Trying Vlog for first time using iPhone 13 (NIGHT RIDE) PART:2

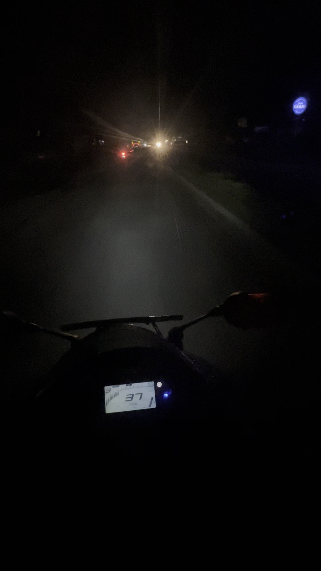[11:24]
ஆனால் சில டைம் வந்து நகர முடியாத அளவுக்கு டிராஃபிக் இருக்கும். நம்ம என்ன ஜூடியோ சொல்லிக்கிட்டு இருந்தேன். நாய் திடீர்னு ஜெர்க் கொடுத்துச்சு, லைட்டாக சிபர் ஆகிடுச்சுப்பா.